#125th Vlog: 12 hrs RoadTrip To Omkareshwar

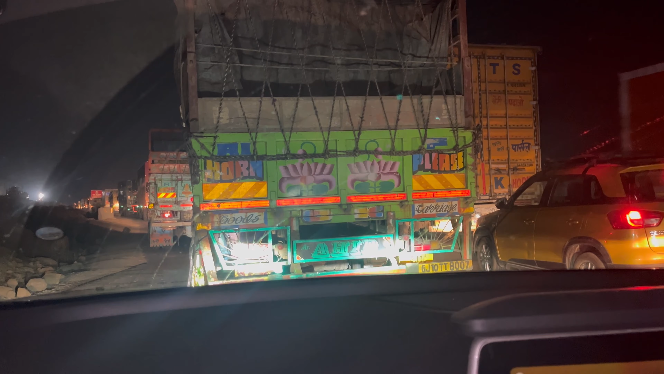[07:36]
हिलने के लिए भी मौका नहीं है, चींटी भी नहीं गुजर सकती इस रास्ते से।
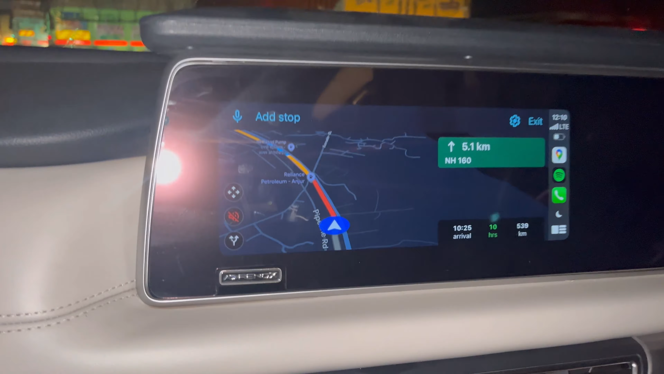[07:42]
मैप्स में बता रहा है कि इस स्पीड से हम सुबह 10:25 को पहुंचेंगे।
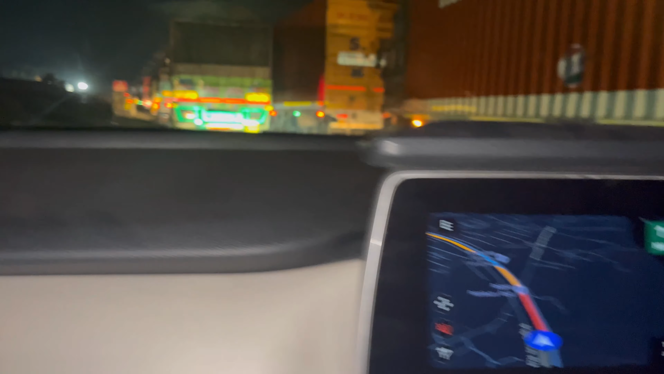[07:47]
आधा घंटा बढ़ गया ये ट्रकों की वजह से।
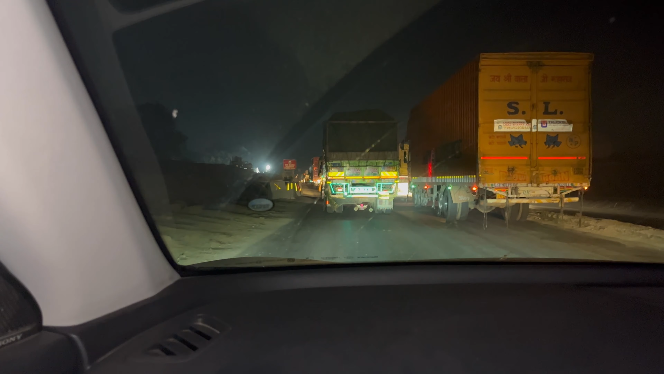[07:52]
मेरे ख्याल से एक बार ये ट्रक साइड हट जाएंगे ना, तो थोड़ा स्पीड पकड़ लेगी गाड़ी, तो एडजस्ट हो जाएगा टाइम। लेट्स सी।